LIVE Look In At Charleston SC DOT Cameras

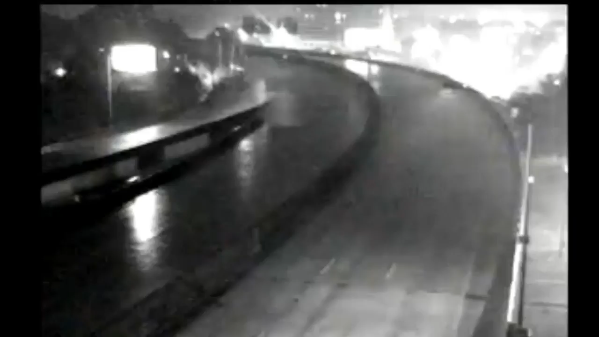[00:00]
Hey guys, I wanted to step in here and show you a live feed out of Charleston, South Carolina where Hurricane Matthews is just now Starting to make an impact This is a I'll leave the link below.